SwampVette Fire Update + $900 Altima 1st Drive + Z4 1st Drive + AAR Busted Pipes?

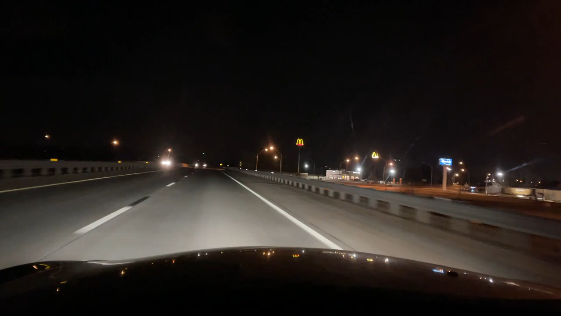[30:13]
we are about halfway there i figured i'd do a little uh update video as you can see we're still cruising and the video is still shaky because